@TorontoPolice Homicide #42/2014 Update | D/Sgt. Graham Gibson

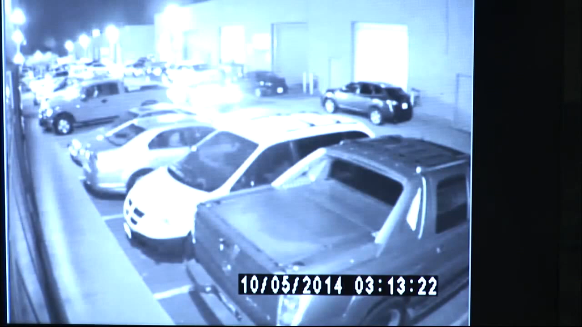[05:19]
So it enters the parking lot off of Weston, and it proceeds to reverse into a parking spot. Now the club in question is further down the way from where this vehicle is parking, so it would be to the left of the screen, but you can't see it in this image. The next clip is going to show you the person of interest number one, and he exits the front passenger side of the car.
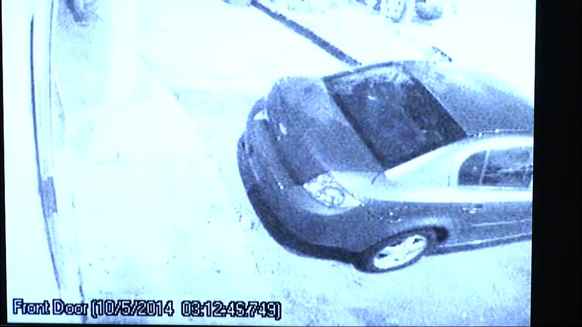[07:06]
The suspect and person of interest number one, all heading to the area of the After Hours Club.
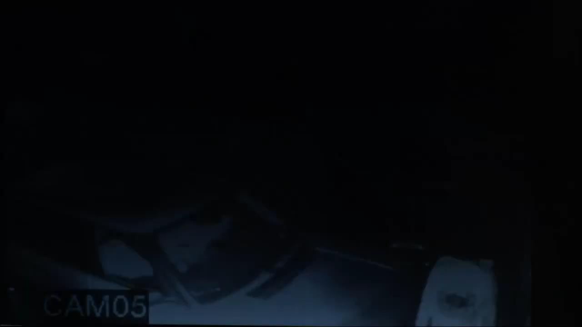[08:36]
I believe it was at this point that the suspect was retrieving a handgun to return to the scene of the area where he robbed Mr.
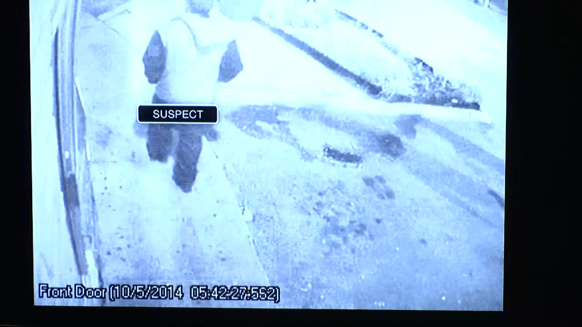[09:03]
Siraj is. So it's at this point that we believe he's armed. And then you're going to see him in the area of the parking lot.